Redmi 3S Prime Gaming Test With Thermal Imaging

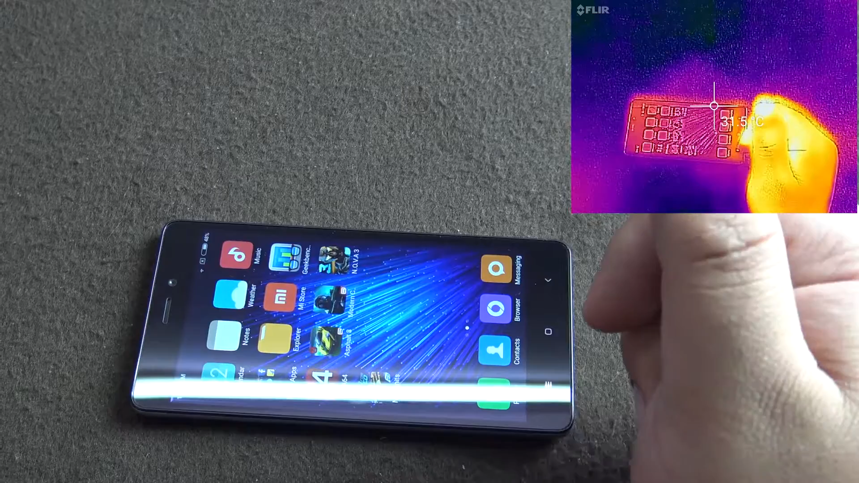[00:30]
We will find it out soon. It has 3GB of inbuilt RAM.
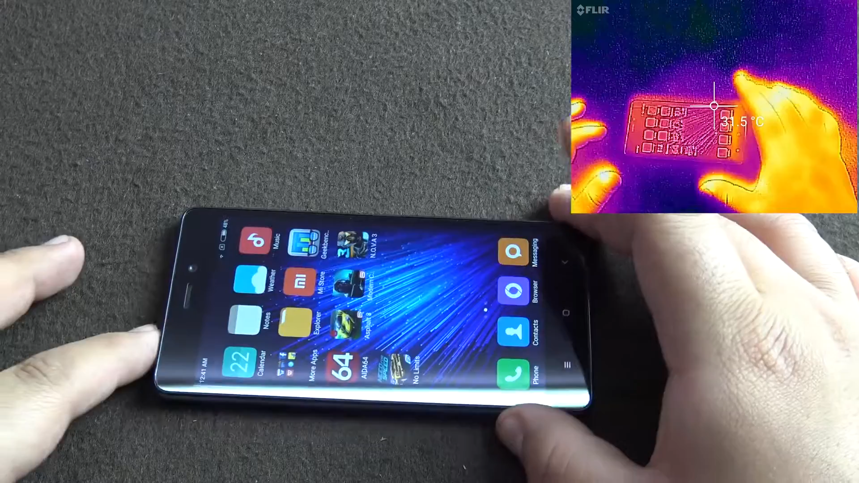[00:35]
So on top over here in the screen you can see there's a thermal imaging camera's real-time
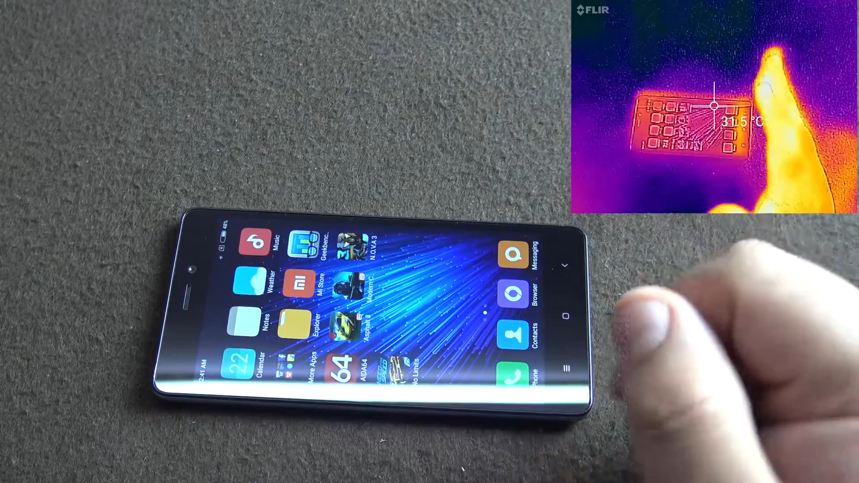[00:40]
monitoring the temperature of the phone.
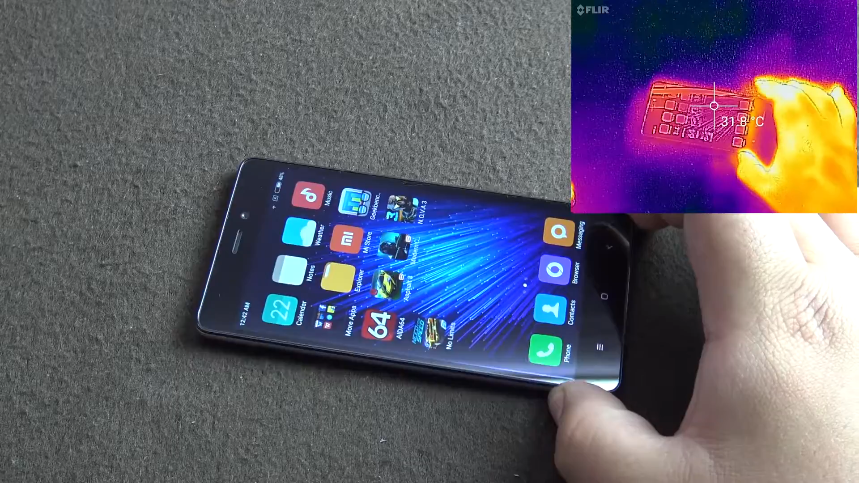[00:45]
So as you can see right now the phone is at about 31.7 degrees and whatever is the hottest in this frame what the thermal camera will see will come up as yellow. So right now my hands are at about 37 so you can see it looks the most yellow part over here and as
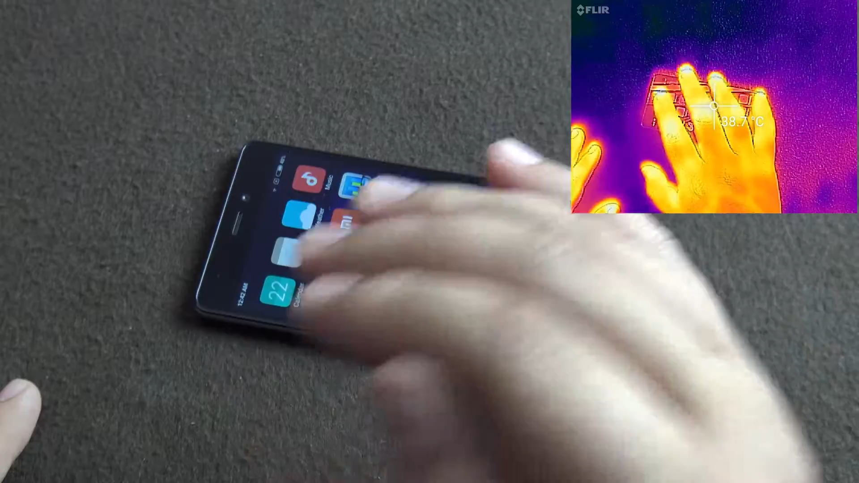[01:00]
the things are colder they become purple and black as you can see the table over here is sort of black in color. So that's how you can come to know which are the parts which are the hottest or which part of the phone is heating up.
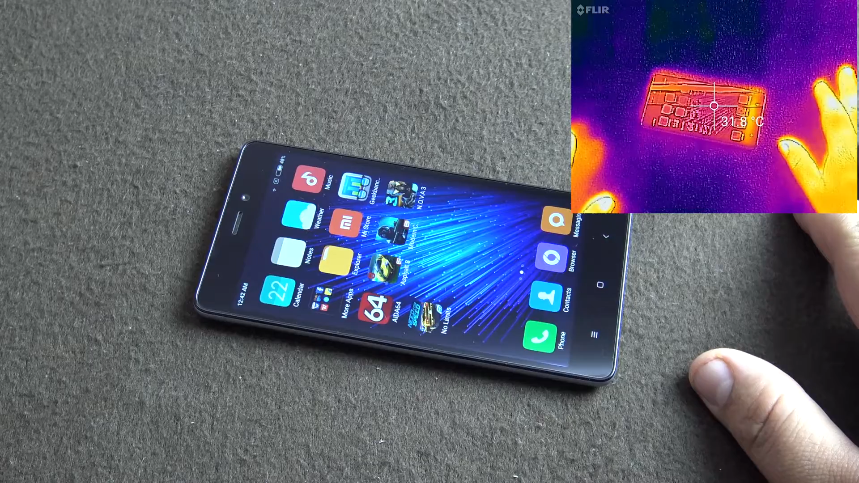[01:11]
As you can see over here the LED array inside the phone is heating up so we can see that yellowish color coming up over here.
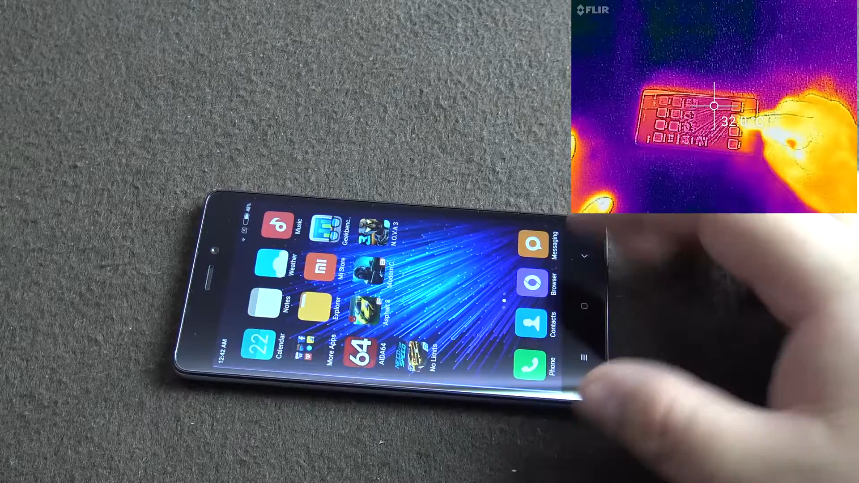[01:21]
Also you can see the reading in the middle of the screen at 32 now.
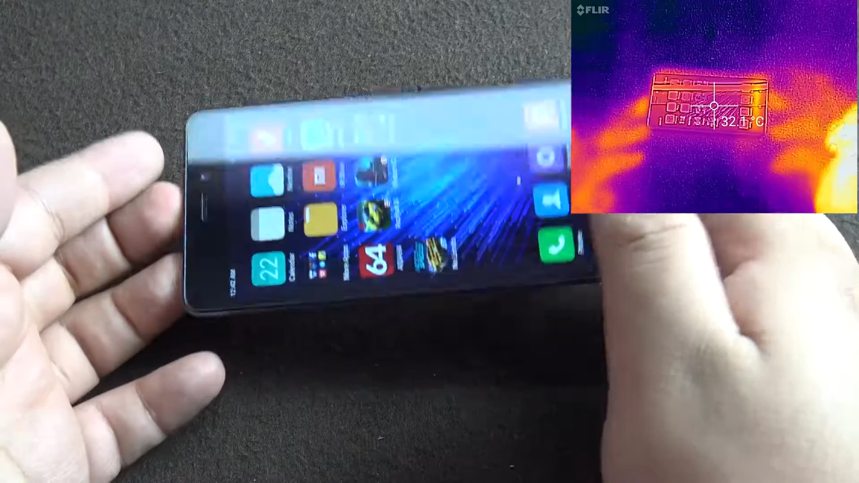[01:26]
So let us start gaming. So we'll start with Asphalt 8. Let's check the battery also.
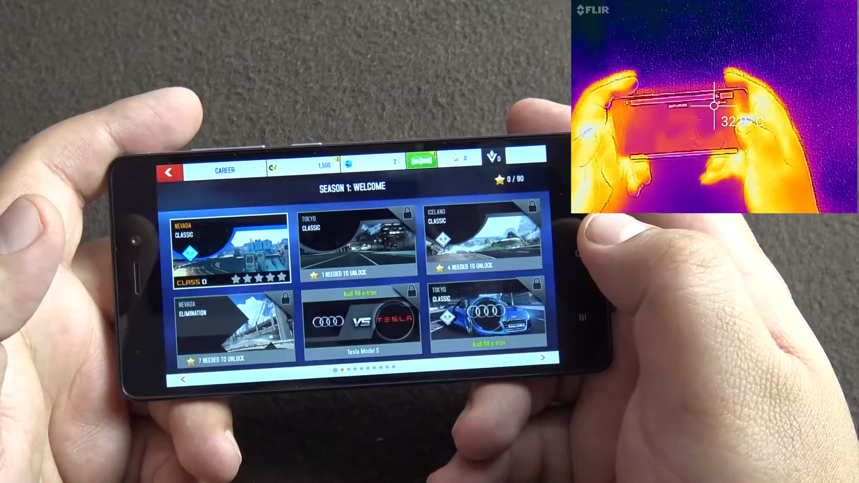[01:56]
The game settings are at maximum.
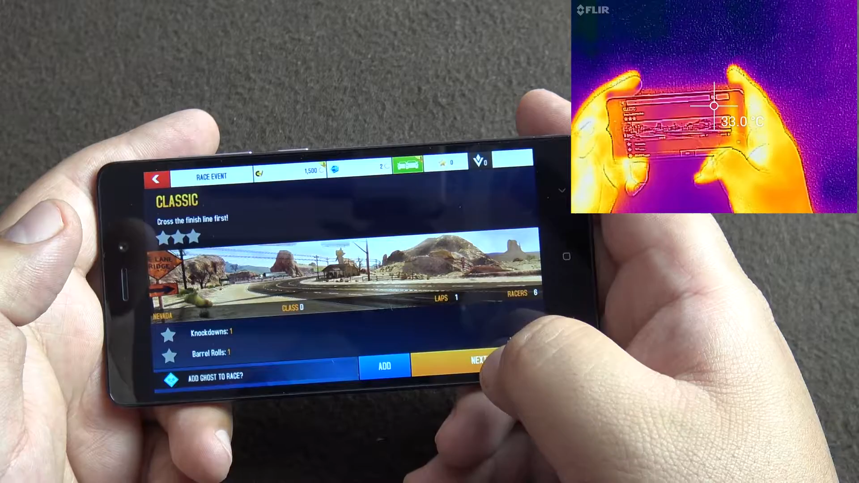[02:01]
So till now no heat but we can see some yellowish color coming over here.
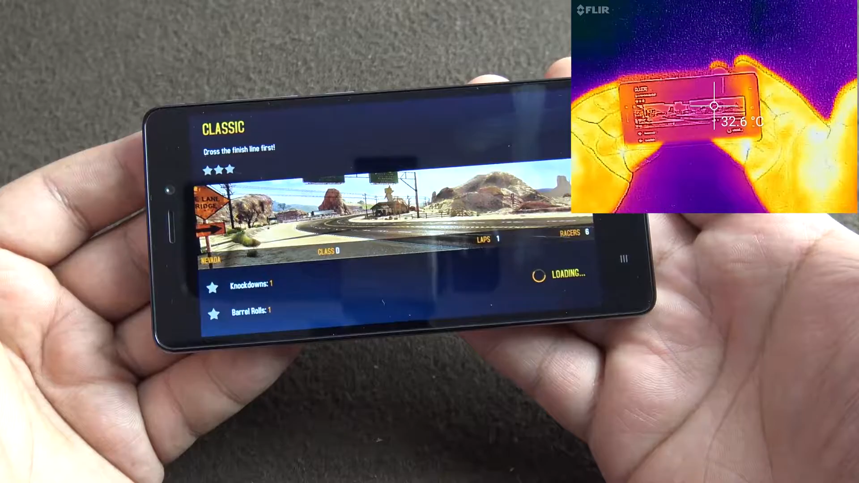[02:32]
On screen: spot 32.6°C
I don't know why or this phone is cold.
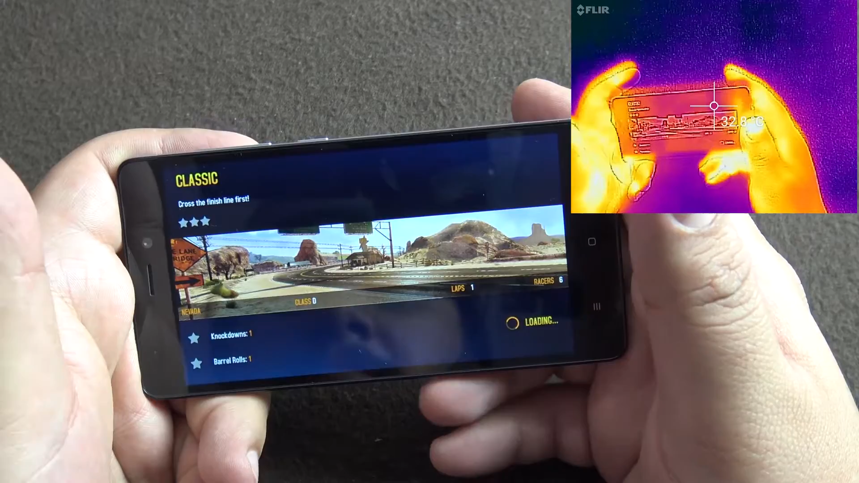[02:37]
So as you can see it's already reaching about 34 as the game is loading.
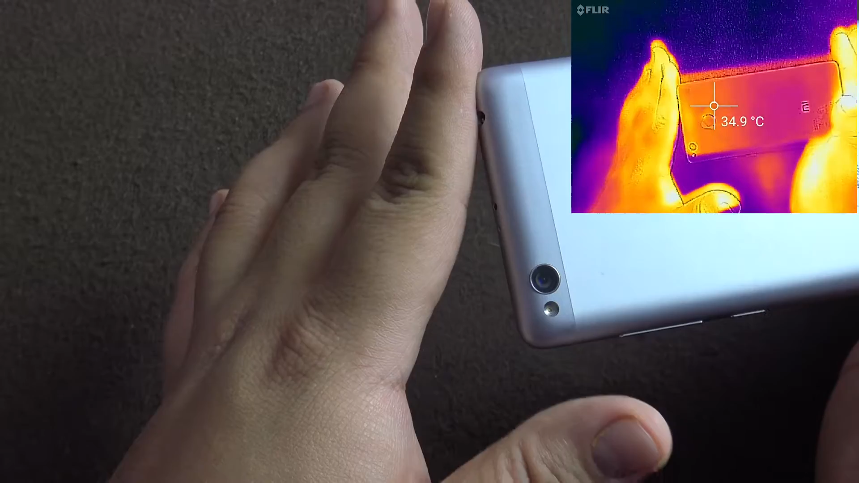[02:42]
On screen: spot 34.9°C
So the processor is probably over here somewhere.